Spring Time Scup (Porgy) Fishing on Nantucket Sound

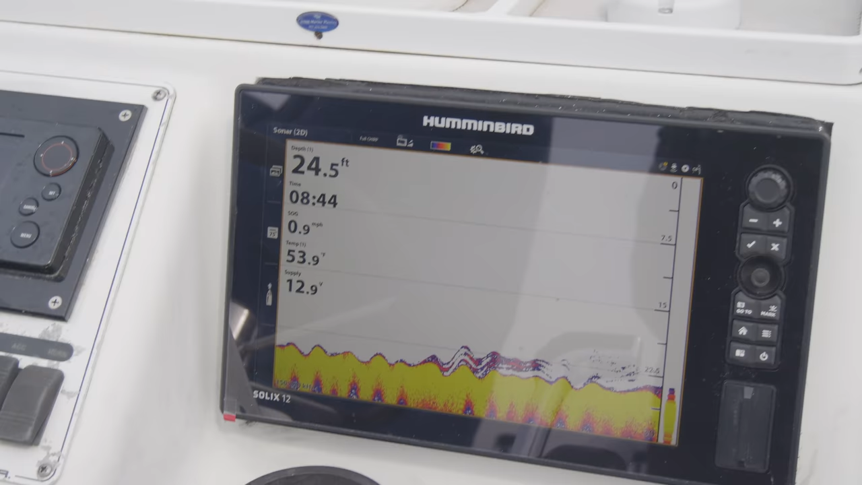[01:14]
On screen: depth 24.5 ft, speed 0.9 mph
But the fish finder was full, and after switching our squid jigs for high-low rigs, we decided to make the most of whatever was out there.
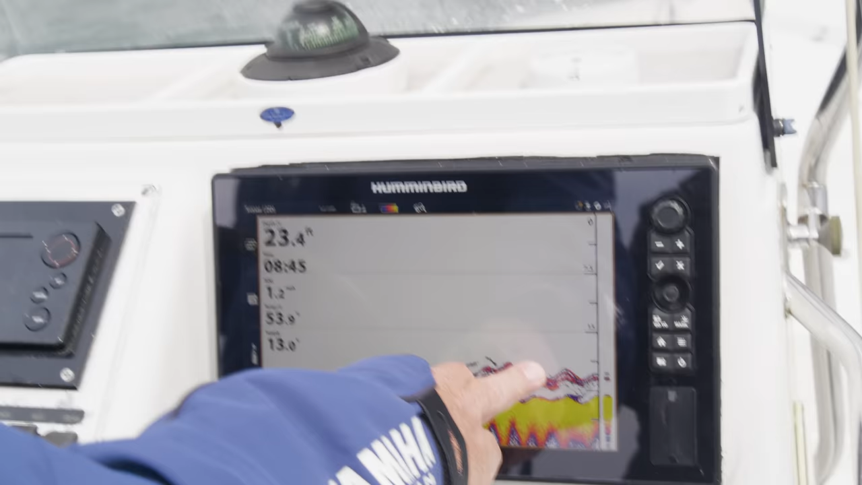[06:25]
What's nice is I can literally go ahead and place a mark on this. I'm just gonna add a waypoint to that.
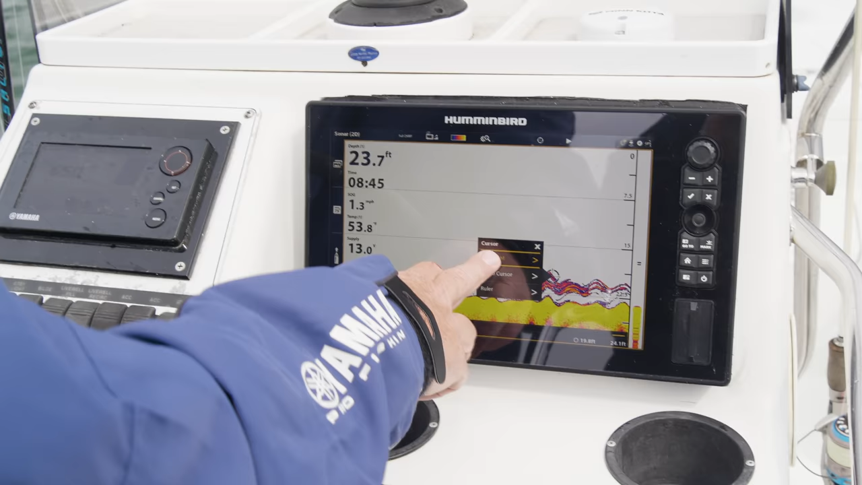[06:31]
On screen: depth 23.7 ft
I'm gonna drop this in. I'm gonna go ahead and turn on that unit.